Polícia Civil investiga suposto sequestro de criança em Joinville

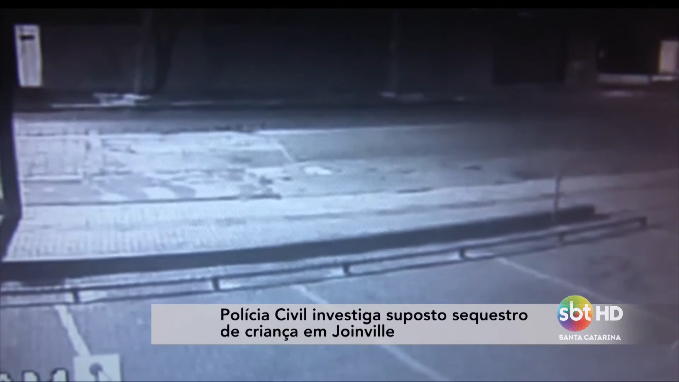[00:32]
A gravação também foi compartilhada nas redes sociais. No vídeo é possível ver que um Fiat Uno passa pelo estabelecimento, volta de ré e invade a calçada.
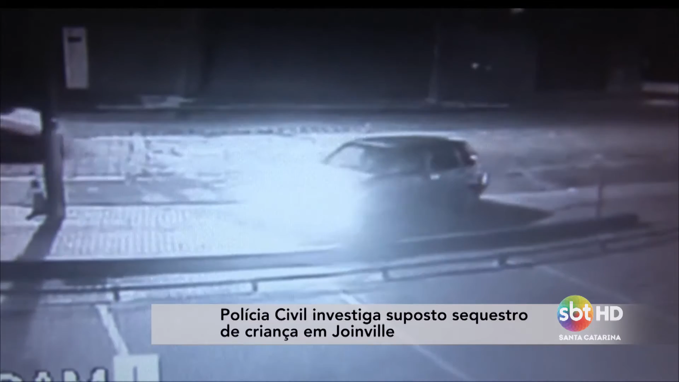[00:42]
Três homens saem do veículo. Um deles segura a criança pelo braço. Em seguida, ela é colocada dentro do porta-malas do carro. A criança aparenta ser uma menina de cabelo curto com idade entre 7 e 10 anos. Depois de deixá-la no compartimento, os homens entram novamente no veículo e seguem em direção à BR-101. O caso é investigado pela Delegacia de Desaparecidos de Santa Catarina.